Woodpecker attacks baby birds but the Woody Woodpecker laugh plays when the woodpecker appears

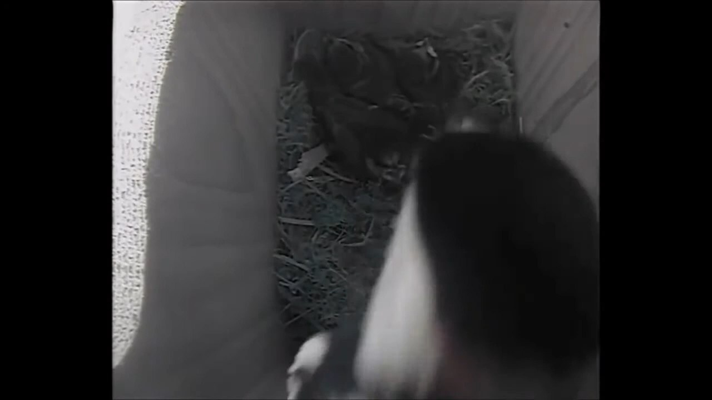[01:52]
The woodpecker's back again, he's turning round in the nest and taking yet another baby out.
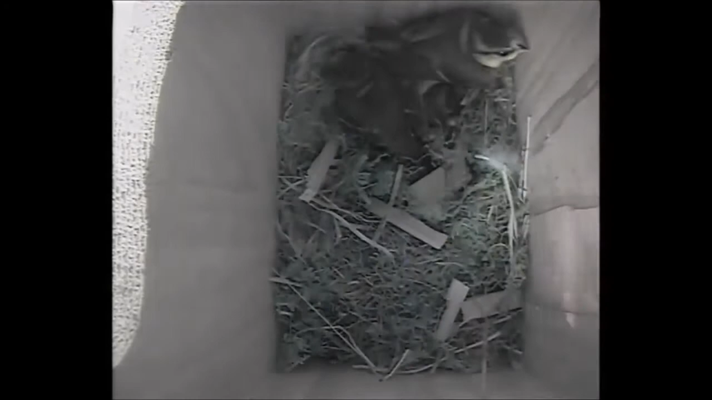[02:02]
The woodpecker is creating absolute garbage. One fledges by itself again, that's two have escaped.